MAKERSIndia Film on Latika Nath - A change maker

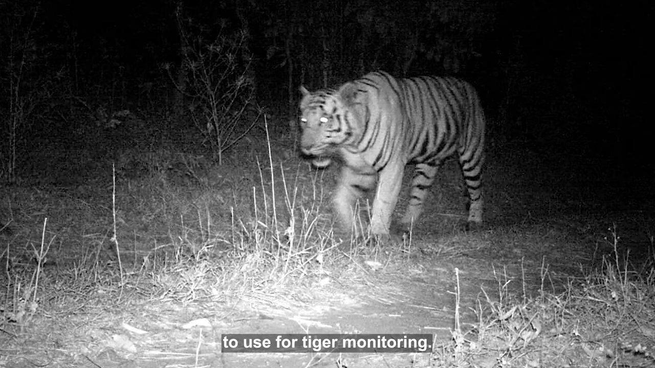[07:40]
And you would get, you know, you would see bug marks coming up to the camera trap, and then you could only hope that, you know, you'd got something.